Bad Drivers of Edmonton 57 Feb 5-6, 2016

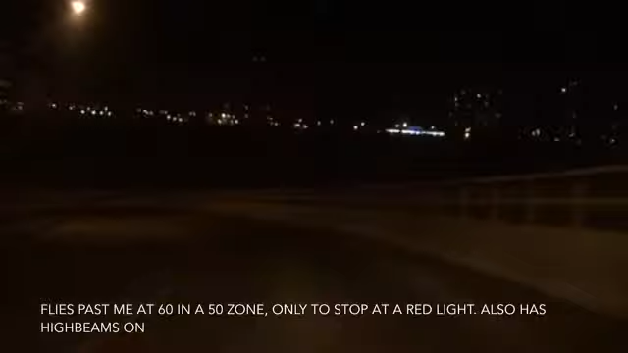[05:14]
That's a red light back there, idiot.
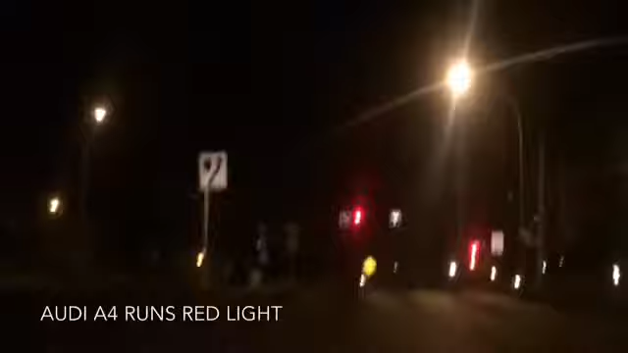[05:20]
Red light runner. I'm going 40, guys. Of course you're going.
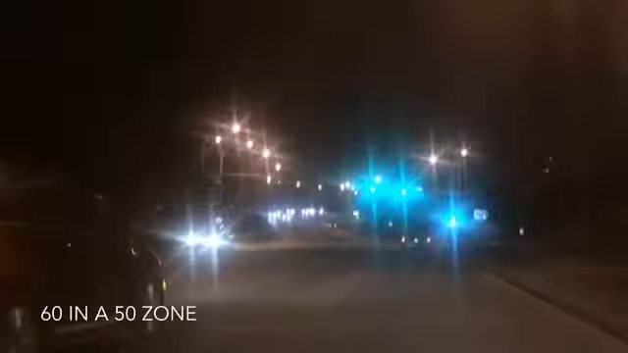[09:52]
60 in a 50 zone needle.